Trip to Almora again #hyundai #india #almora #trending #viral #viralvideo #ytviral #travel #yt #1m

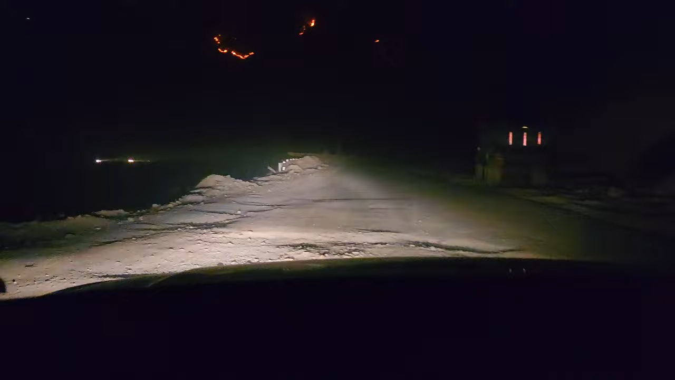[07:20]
कि इसकी महग भी आ रही थी बुरी तरीके से और पूरे उसमें धुआ धुआ की विज़े से हलका सा कोरा कोरा भी हो रहा था बहुत ही जबरदस वाइलड फायर थी और इसी wild fire और उसको देखते हुए रात के अंदेरे में धीरे धीरे चड़ते हुए हम लोग पहुँच गए अलमोरा में अपने होटेल